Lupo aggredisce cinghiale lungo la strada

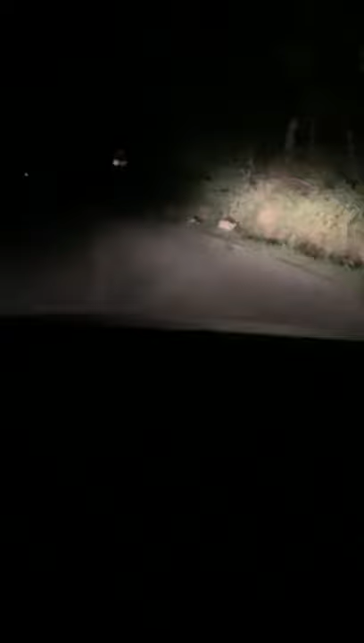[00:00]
Non ti avvicinare così. Oh mio Dio.
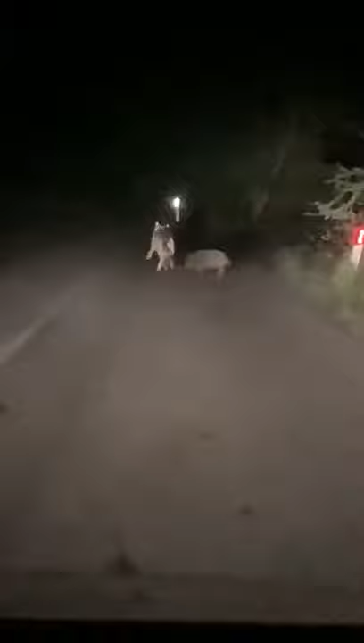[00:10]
No, lascia andare, lascia. No. Non ci credo. Incredibile. Non ci credo. È stata la nostra